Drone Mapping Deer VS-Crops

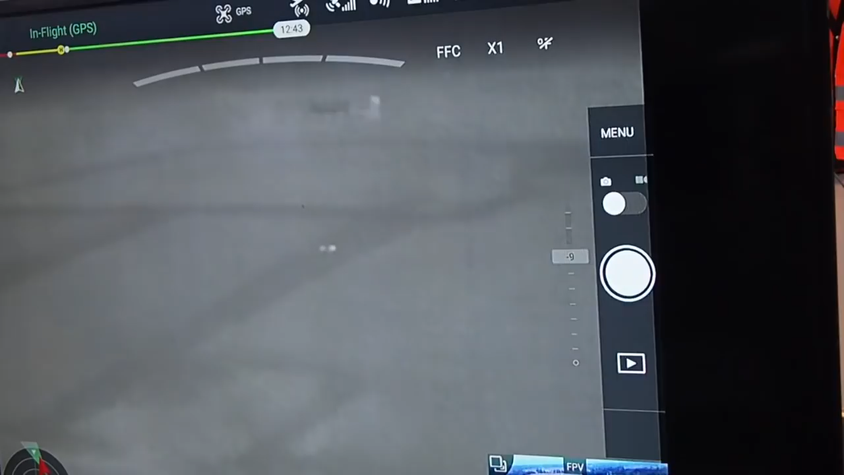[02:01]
all right so I'm going to explain a little bit as to what's going on here this is an infrared IR camera
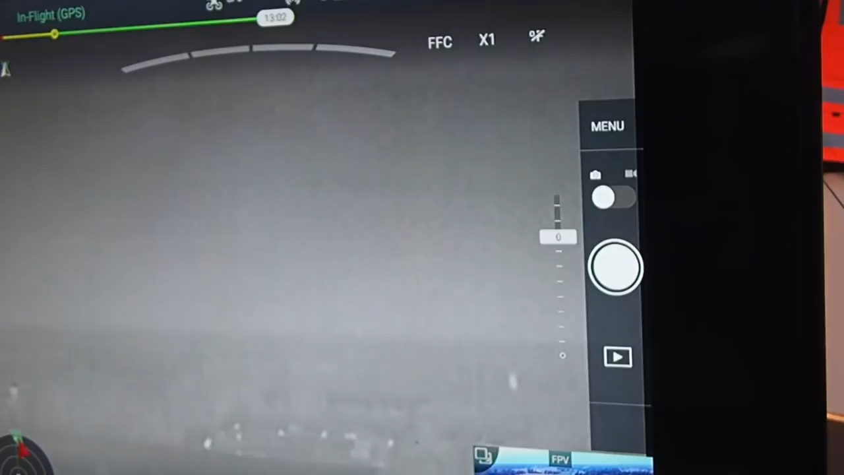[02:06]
and you see the little white dots that are out in the in the screen now in the lower
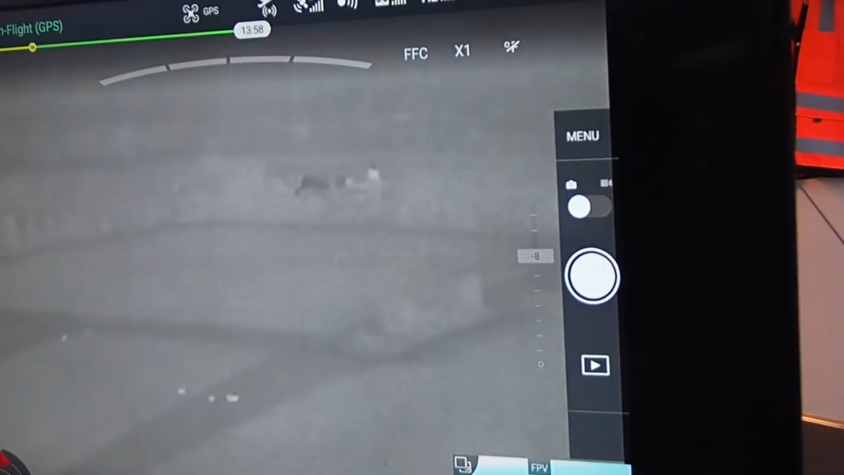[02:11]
left side of the screen now to the right those are deer they show up as white dots
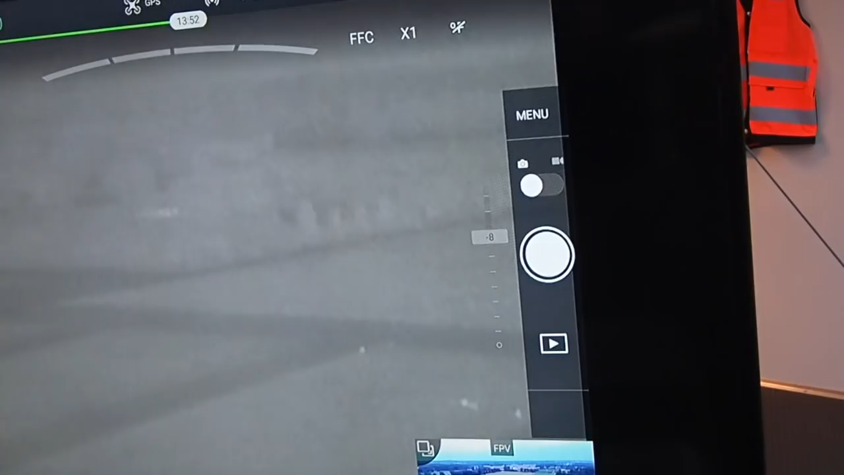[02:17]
now this is less than I don't know 300
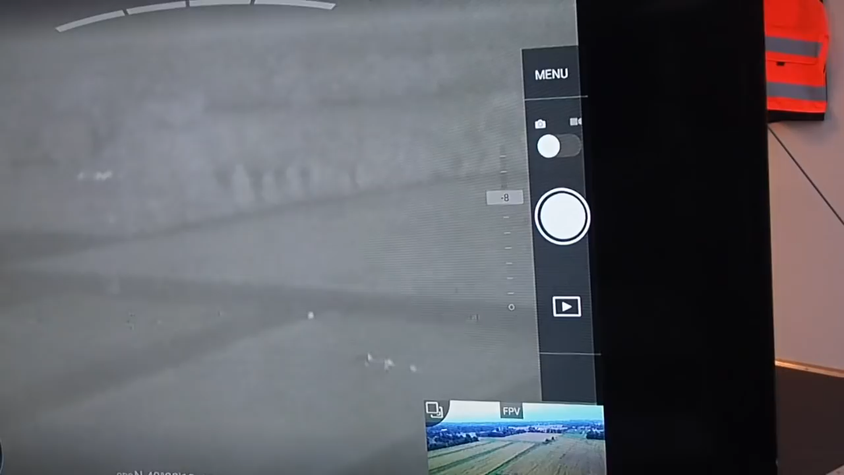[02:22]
yards from where this meeting was taking place the weird thing about deer is that here in New Jersey they'll
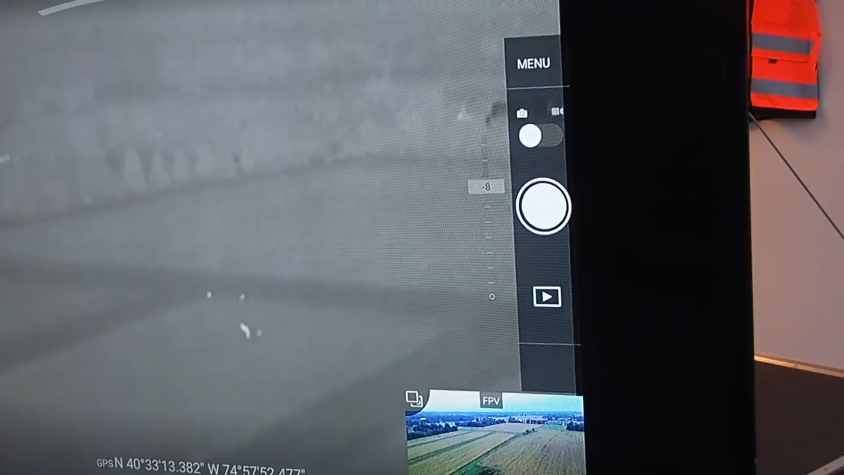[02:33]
damn near walk right up to you unless they've been shot at or threatened by a dog or some other harassing thing
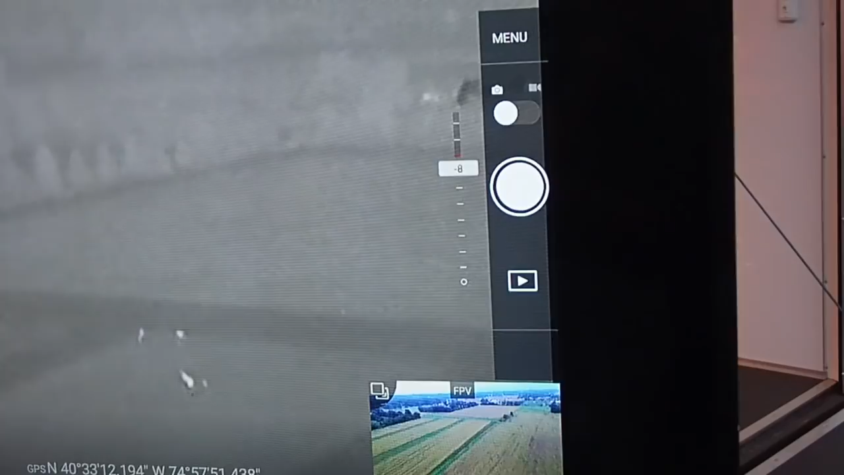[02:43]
they're really they don't care I mean right now there's probably 10 deer in my yard but this is a soybean field and it's in the corner they had come out and those white dots are actually quite
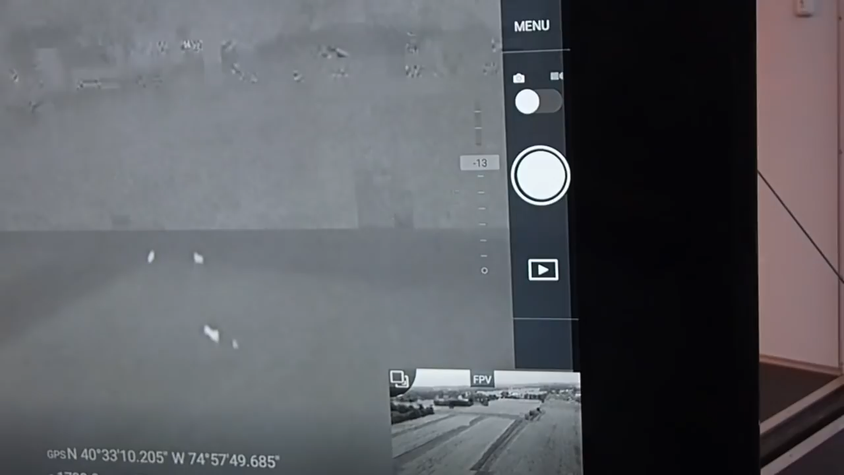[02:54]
a few deer now the drone is flying over and you can see they're pretty close together there goes one splitting off
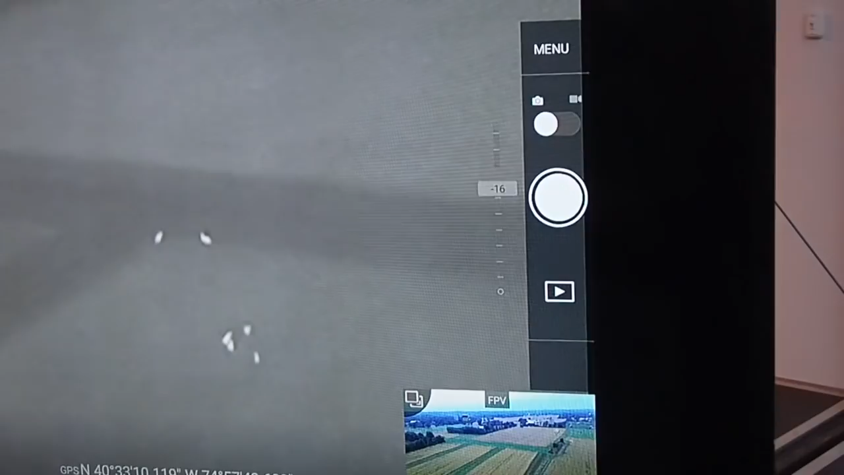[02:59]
and so you got one two three four five six deer there and they're not
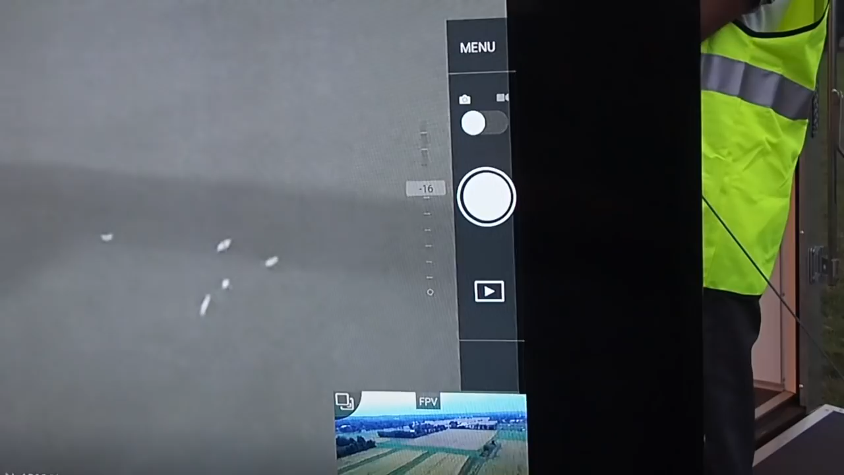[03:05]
running because of the drone I don't think they are uh they told me that they weren't but uh
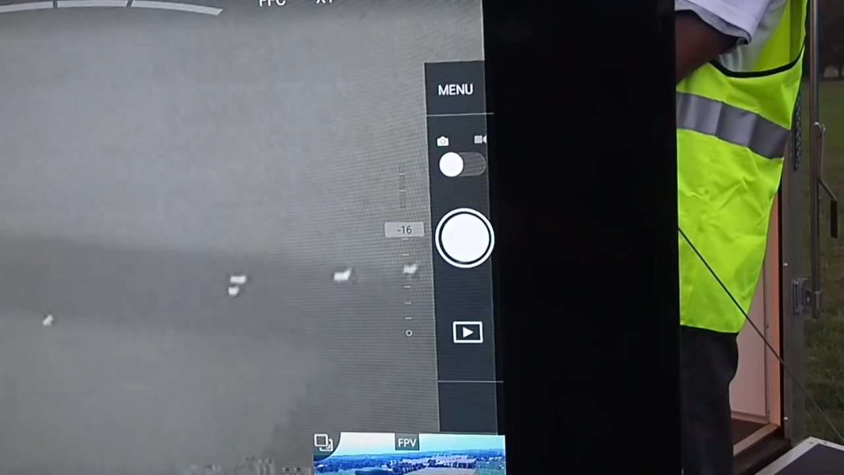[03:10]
yeah so one two three four five six so mama papa and a bunch of little babies you
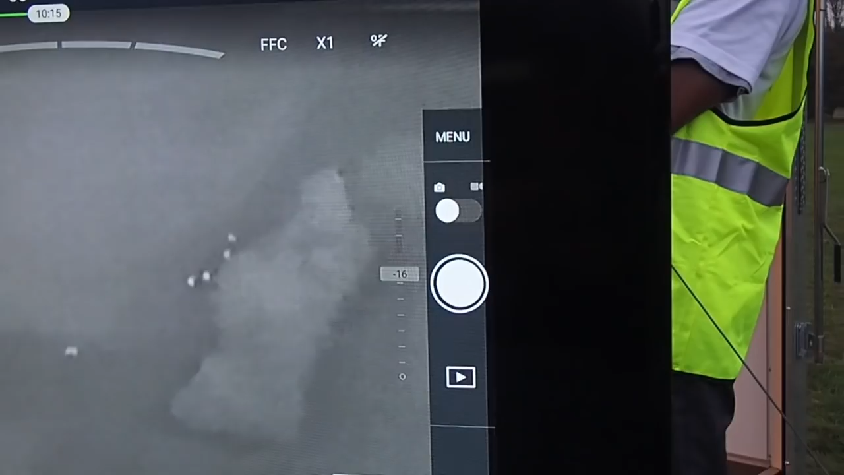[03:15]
know um um the deer weren't really out this night
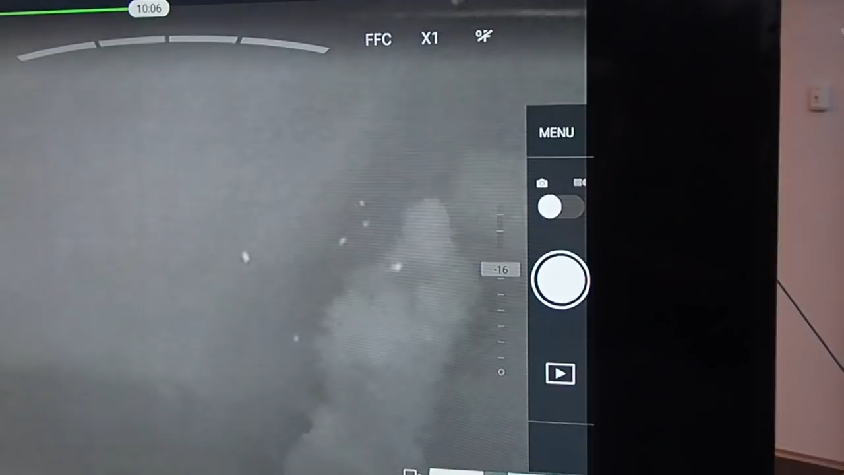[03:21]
as thick as what I have seen them in the past what we're gonna do is we're gonna do what we can about 30 of them the front area here and we're gonna video record it um okay